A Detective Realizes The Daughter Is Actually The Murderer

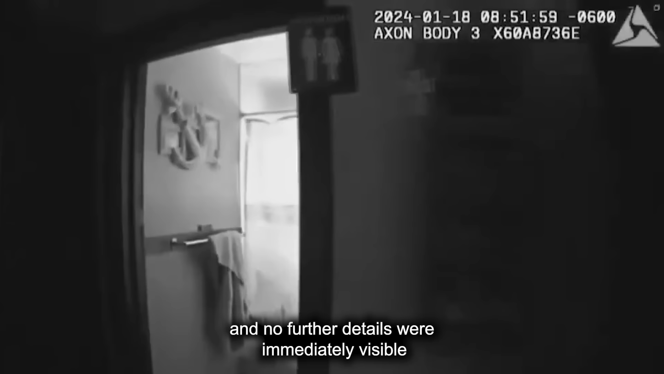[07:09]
The room was dimly lit, and no further details were immediately visible.
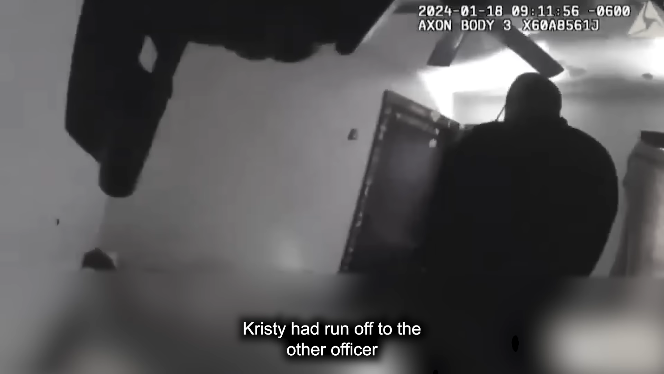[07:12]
Christy had run off to the other officer, while Officer Hesselbacher observed the situation.
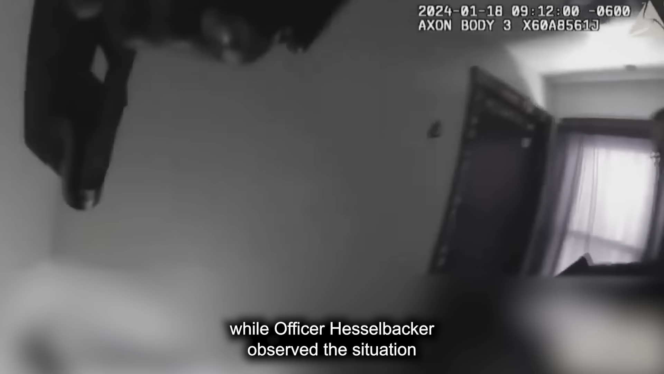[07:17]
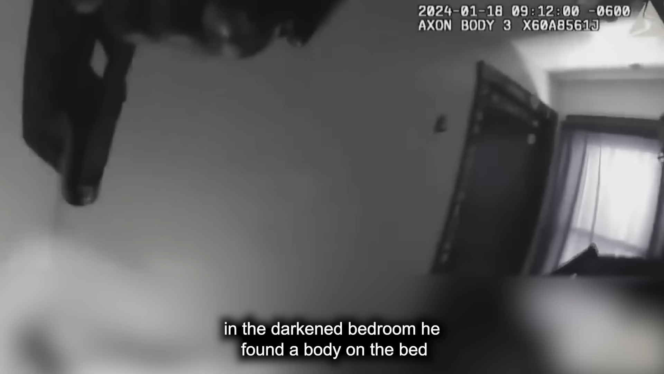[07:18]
In the darkened bedroom, he found a body on the bed.